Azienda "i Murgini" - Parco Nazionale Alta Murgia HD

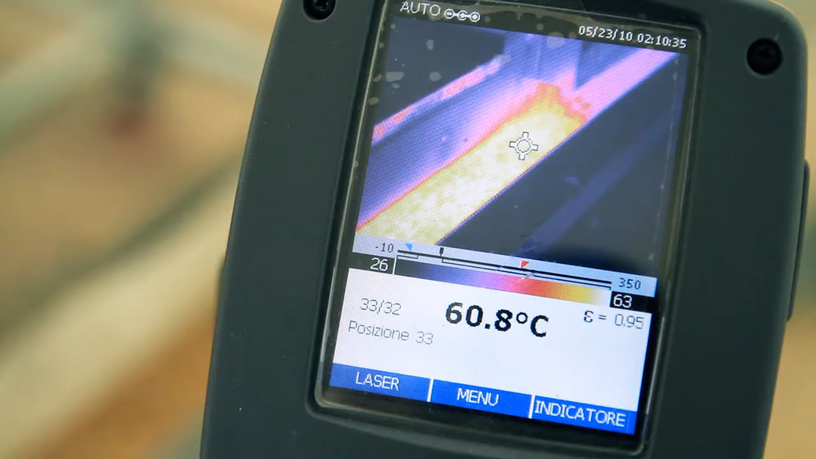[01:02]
On screen: spot 60.8°C
La temperatura che si raggiunge, tra l'altro, di circa 62 gradi, è stata verificata attraverso degli opportuni approfondimenti scientifici,